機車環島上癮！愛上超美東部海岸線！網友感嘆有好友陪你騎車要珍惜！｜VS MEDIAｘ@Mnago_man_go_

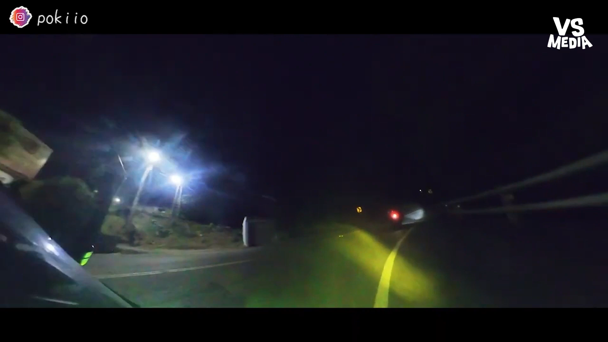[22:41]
经历了三个小时黑漆麻屋的山路，终于到了我们位于花莲的住宿点。